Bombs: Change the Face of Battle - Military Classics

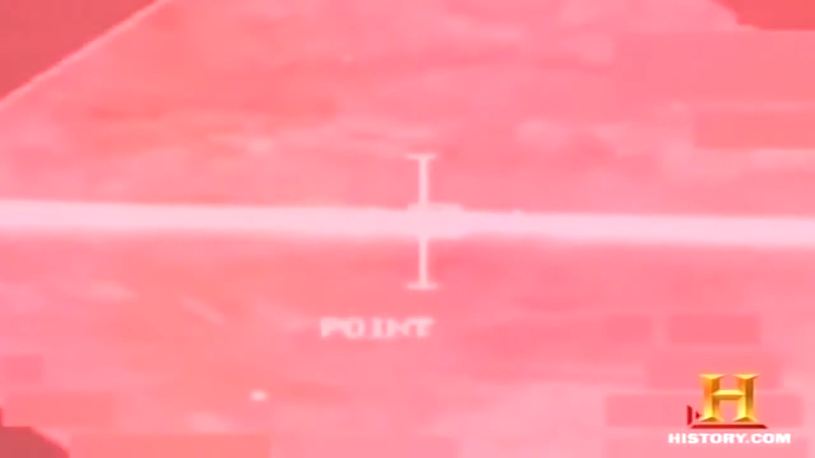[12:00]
Finally tuned image seekers and complex computer algorithms will soon increase the level of information.